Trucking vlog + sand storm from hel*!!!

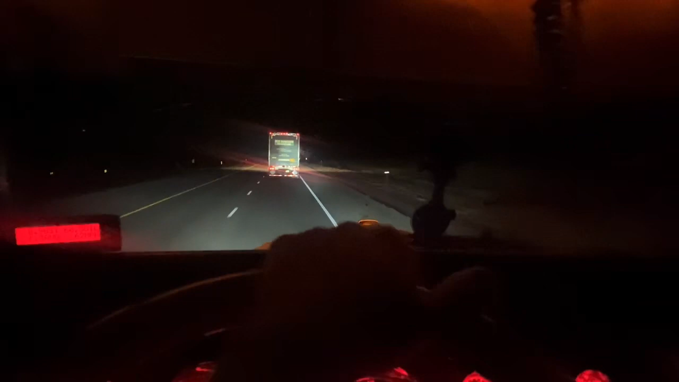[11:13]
and he's got a buddy up ahead, I guess, as a crash. And as well, it's a 60 mile an hour gust. So as much as I would like to show you guys, yeah, my mile marker 233, as much as I would like to show you guys how it looks to get blown over, I'm gonna take this detour. The
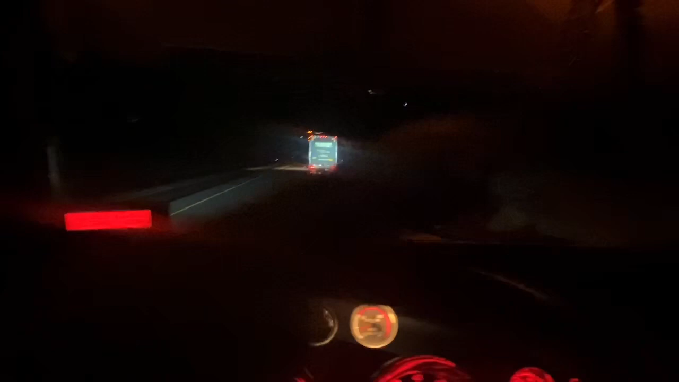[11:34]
Highway 30 actually goes right around I-80 and into Laramie. So this guy and I are gonna take it. We've kind of been talking on the CB, just, you know, whatever. But he got a phone call, so we're not talking anymore. Yeah, so I'm just gonna stick behind him unless he lets me pass, but I told him I'll just stay behind him, screw it. So, yeah. So I'll let you guys know how it gets down there. I might try to do a time lapse, but I doubt it.